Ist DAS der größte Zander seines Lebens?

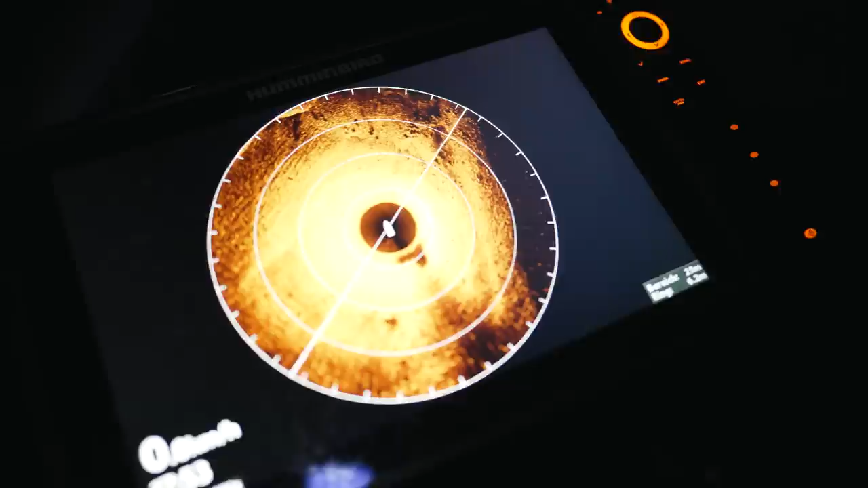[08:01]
Ja. It's a bream. Ja. Oh, no, a catfish maybe.